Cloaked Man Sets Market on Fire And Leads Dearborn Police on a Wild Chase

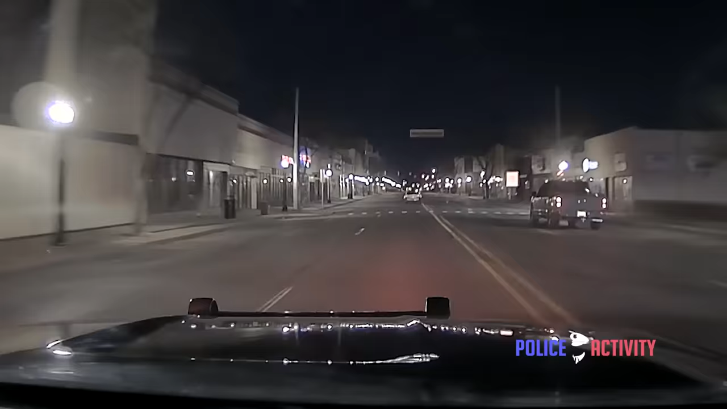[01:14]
Stop on lights out for long traffic.
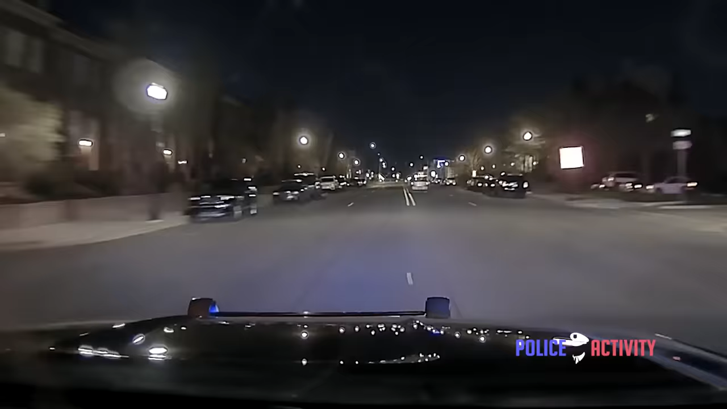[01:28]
It's a Chevy Malibu, no plates. Chevy Malibu, no plates. You have a color?
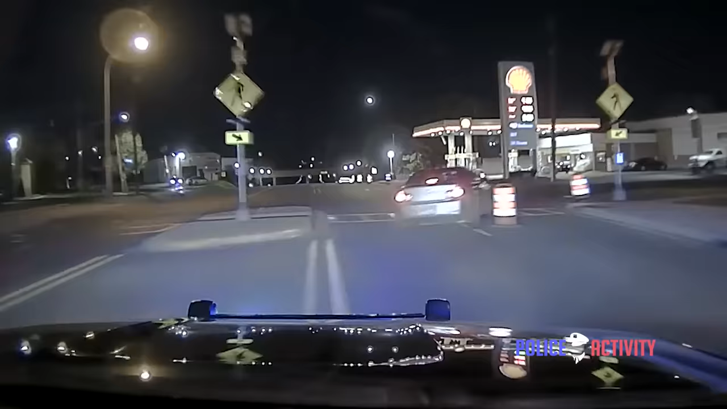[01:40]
It's gonna be a green color, and we're on Prospect right now. Going westbound on Prospect.
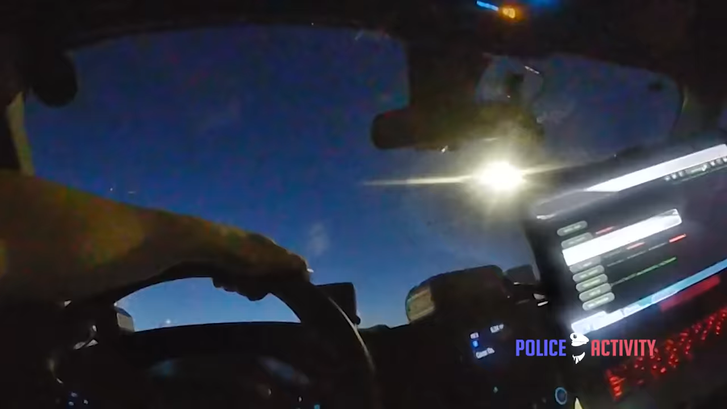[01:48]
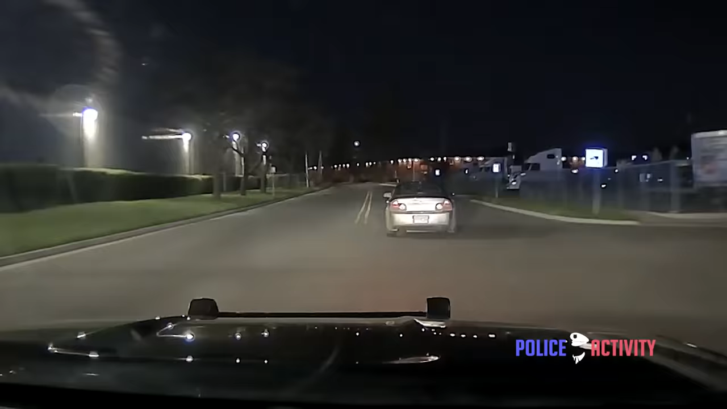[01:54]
Speed is 49. We're on Prospect, I'm behind it. No play, looks like I've fired once. We're on Prospect, still westbound. Let me have all the units come from the other side. They lit up the whole place on fire. Have FB respond, please. He's already on the way.